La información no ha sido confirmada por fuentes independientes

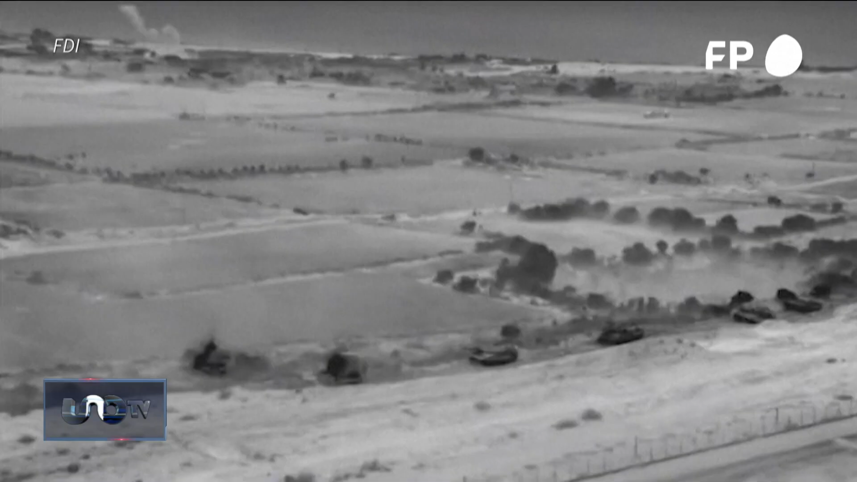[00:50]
Israel informó el jueves que llevó a cabo una operación selectiva con tanques
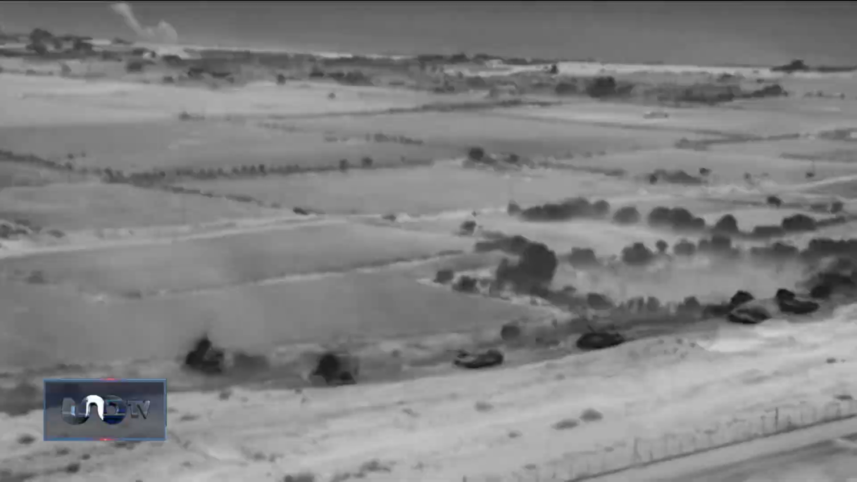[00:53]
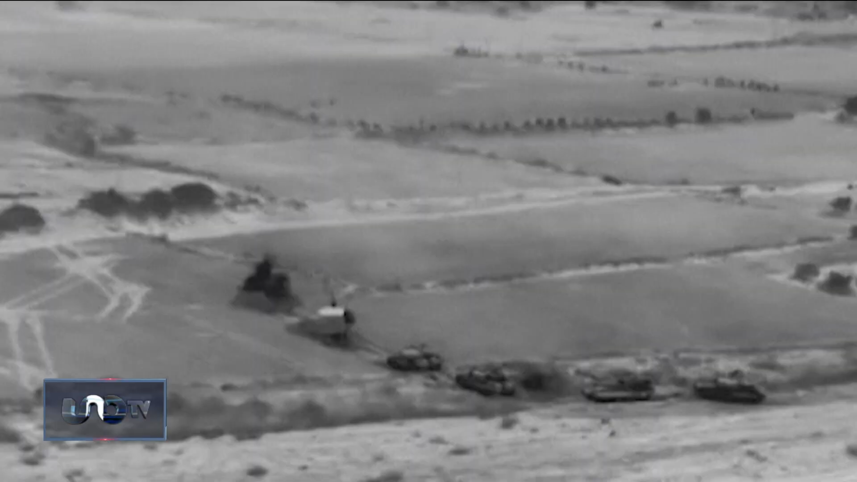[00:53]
e infantería en el norte de la franja de Gaza.